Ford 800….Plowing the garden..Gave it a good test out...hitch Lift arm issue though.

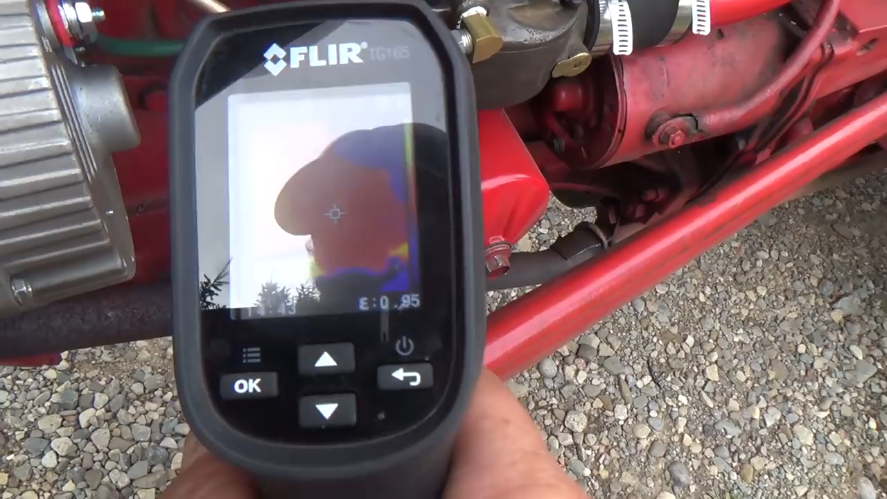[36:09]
Oil filter canister, 79. Let's go back to you fellers down south of me.
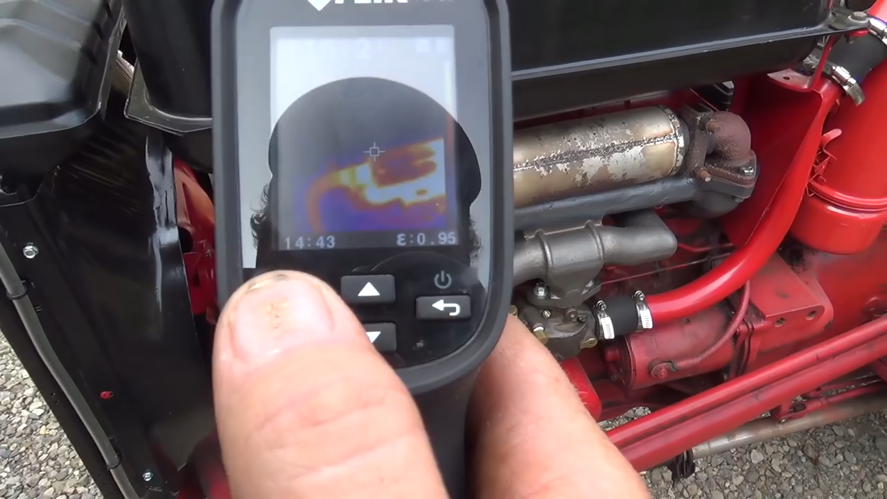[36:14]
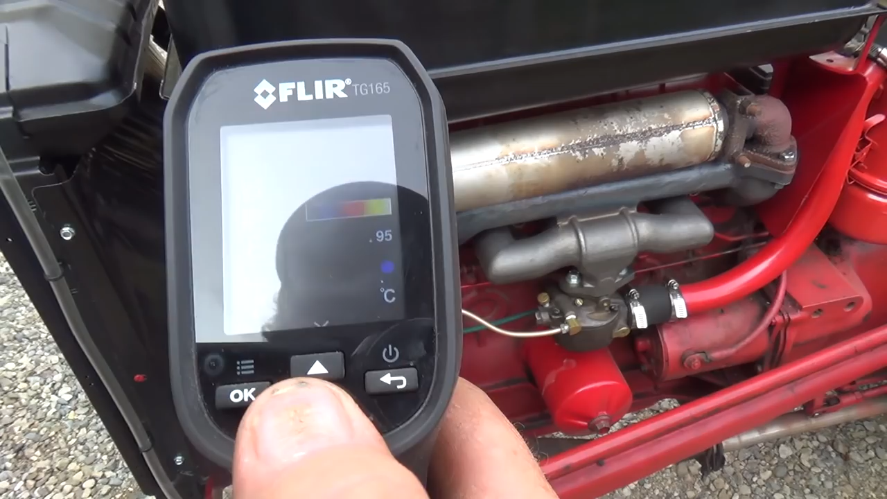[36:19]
No, messed it up again. So the manifold here, we're 303.
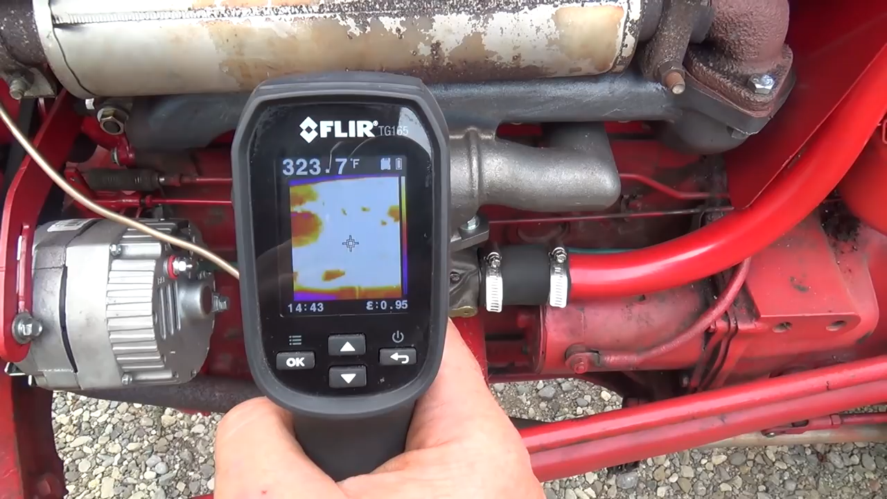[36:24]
On screen: spot 323.7°F
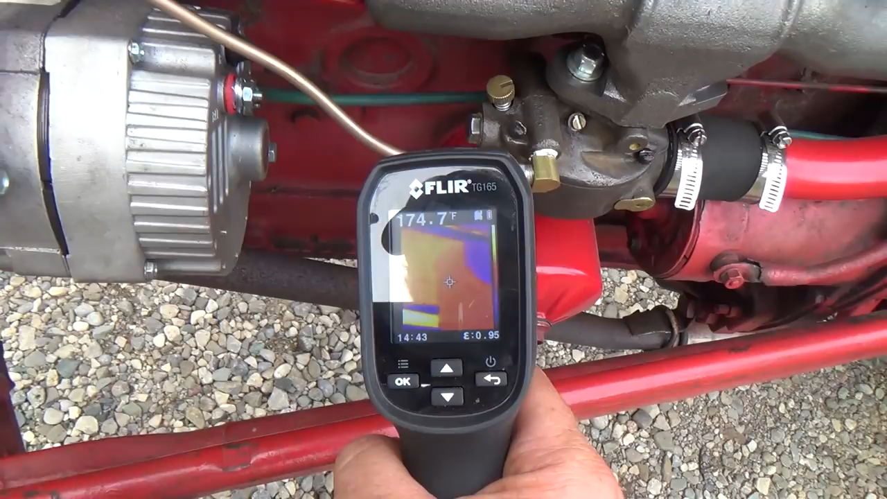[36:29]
On screen: spot 174.7°F
But 174.5 on the canister. The alternator's about
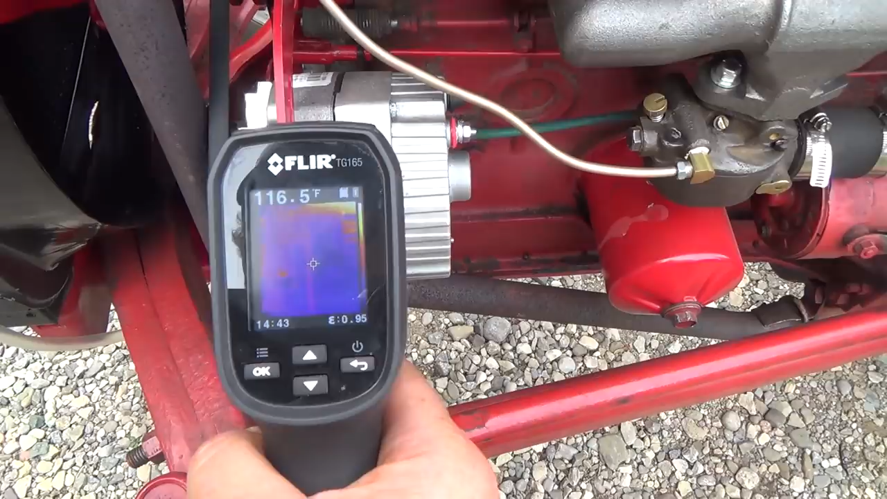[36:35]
On screen: spot 116.5°F
115-ish.
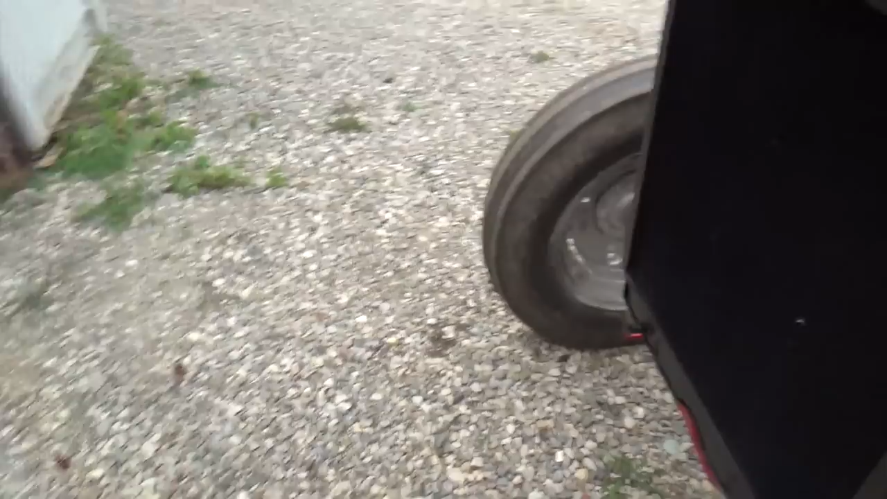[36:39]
Up here, we're
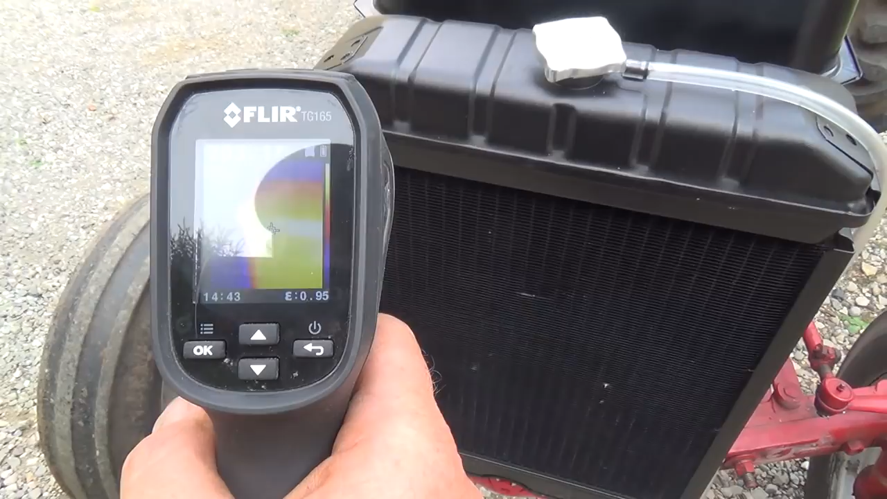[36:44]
203, 205, and down below we're
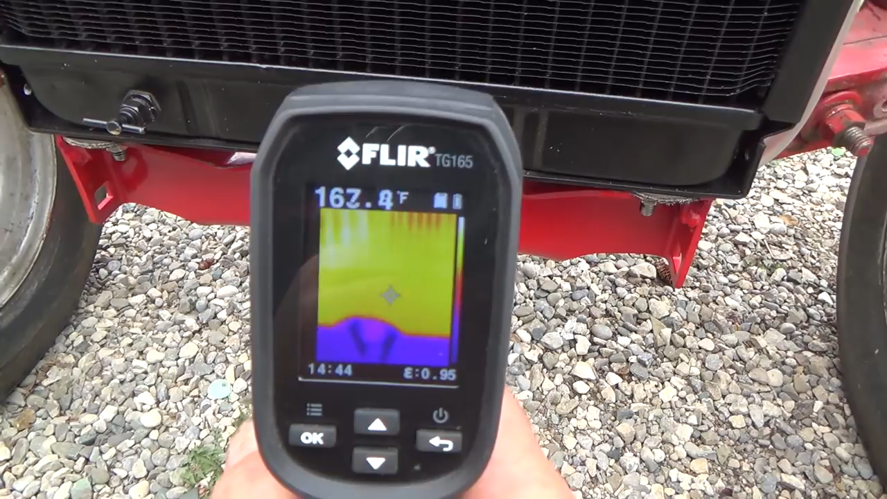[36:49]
like 115 or so, 170 there.
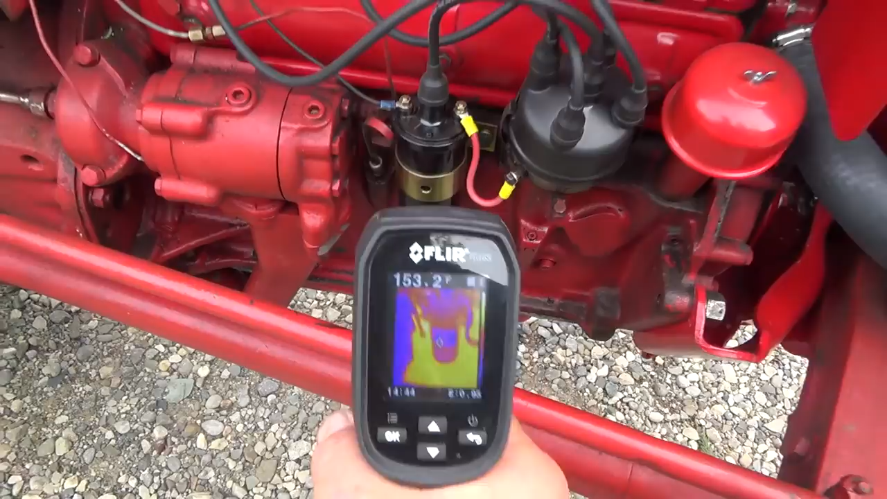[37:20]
On screen: spot 153.2°F
It's a real hot spot for that thing. Manifold, or sorry, the head and the cover, about 150.
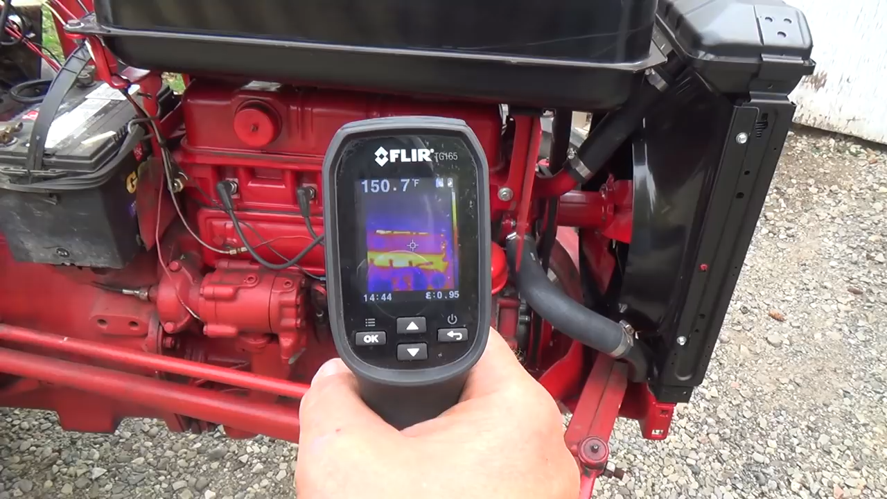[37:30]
On screen: spot 150.7°F
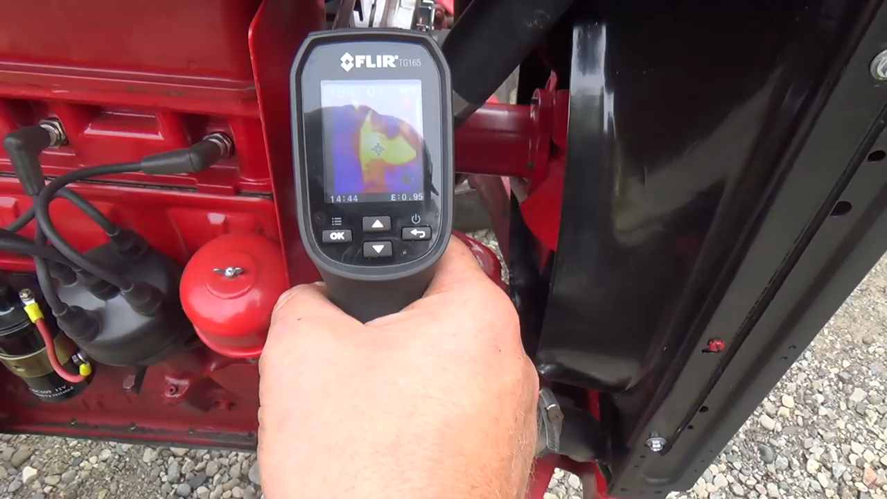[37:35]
And this is about 200 there, and
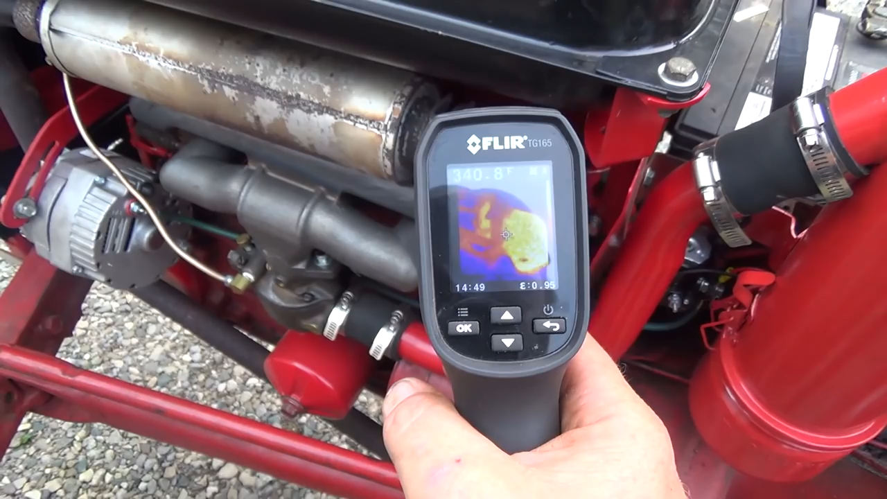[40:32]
On screen: spot 340.8°F
So we're probably looking at in and around the 400 degree mark.
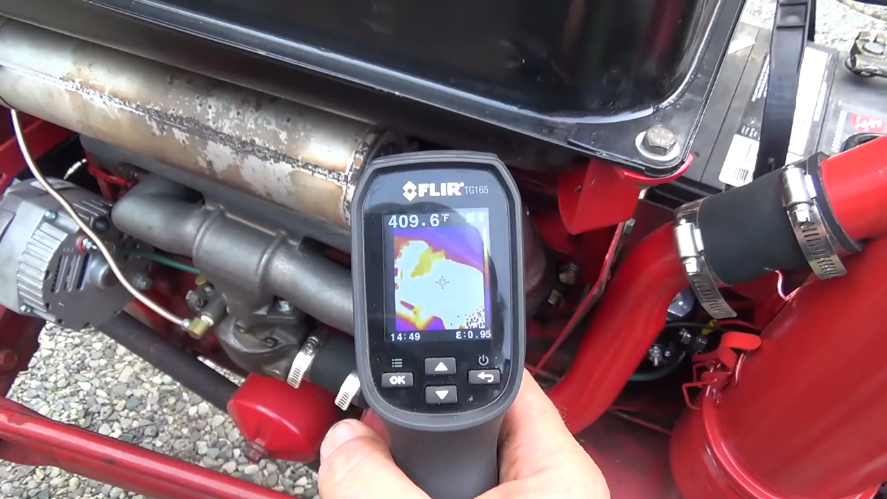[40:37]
On screen: spot 409.6°F
420, I seen a spike there.
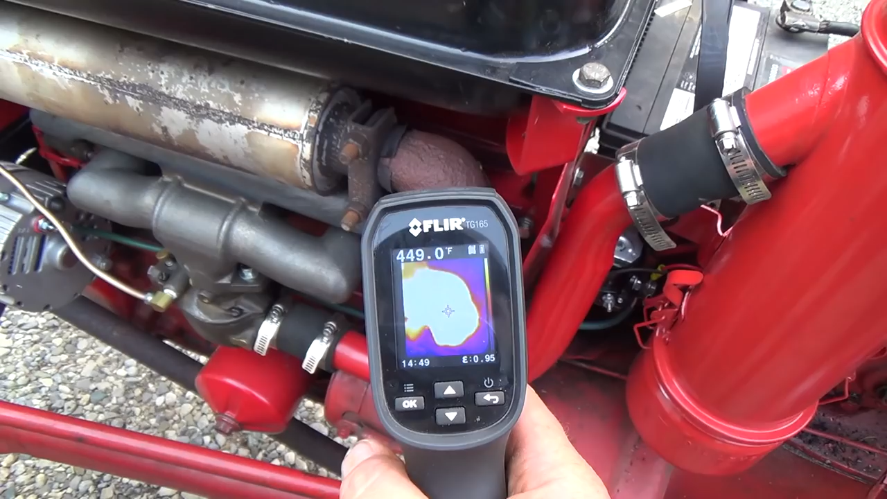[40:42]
On screen: spot 449.0°F
We get warmer as it gets down here, of course.
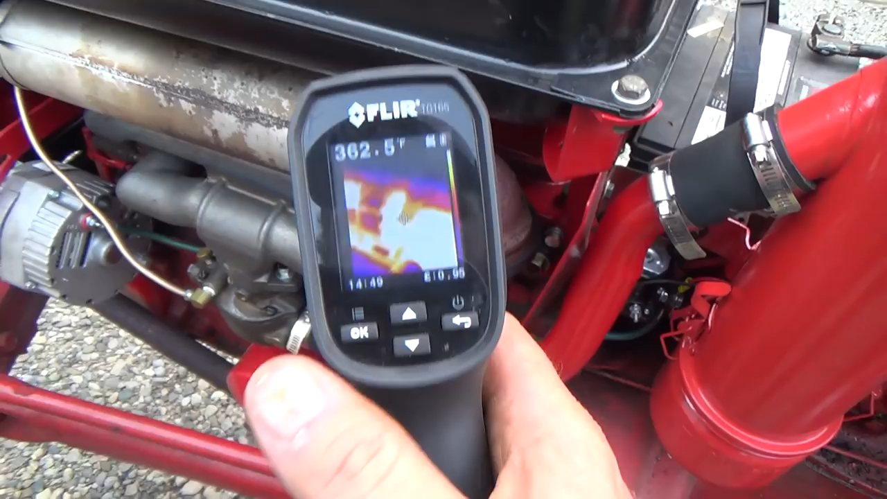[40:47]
On screen: spot 362.5°F
So probably 420 degrees Fahrenheit, which actually
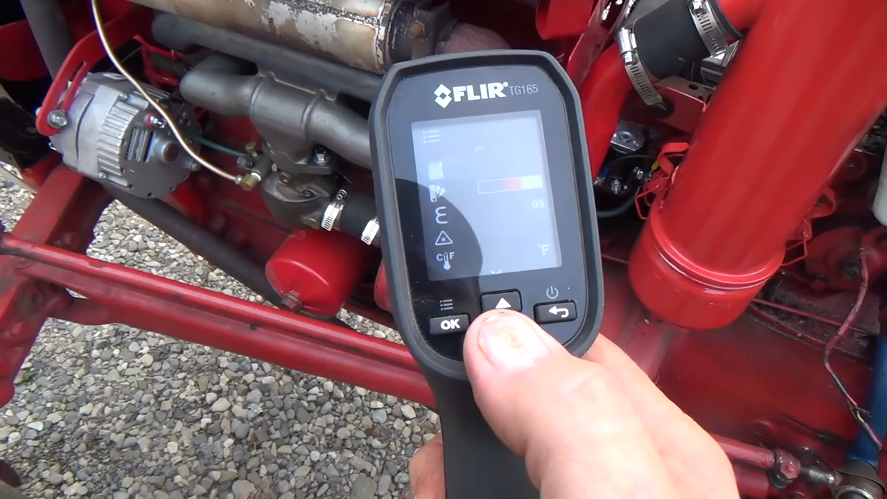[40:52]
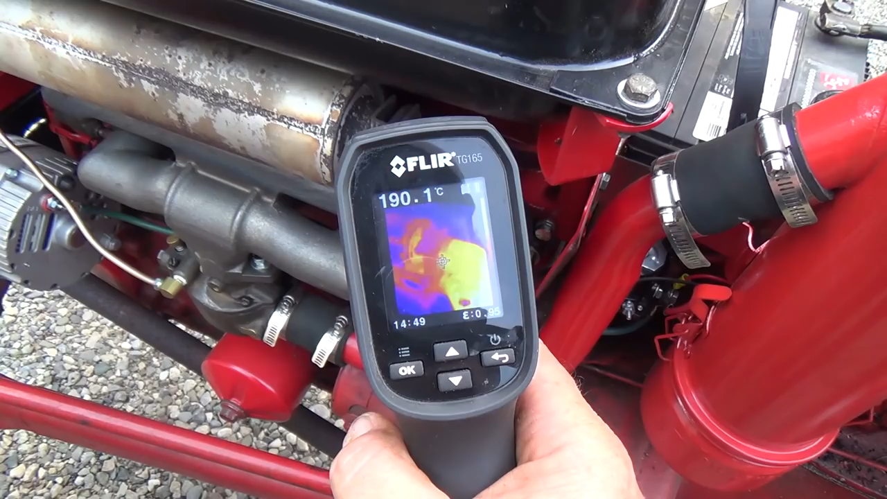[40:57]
On screen: spot 190.1°C
420 is, let's say 200. So 420 Fahrenheit, 200 degrees Celsius.